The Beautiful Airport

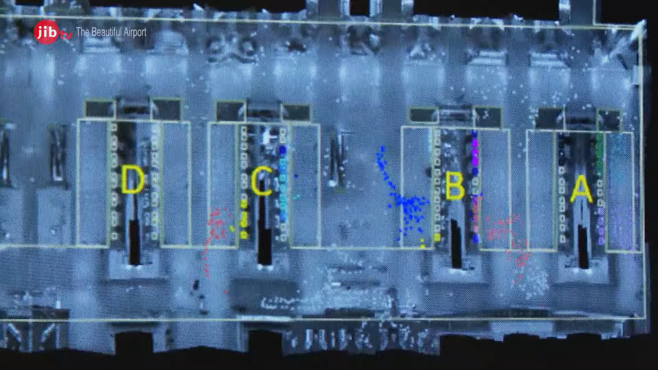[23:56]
Using 3D sensors to measure passenger movement in real time, it displays this movement as points.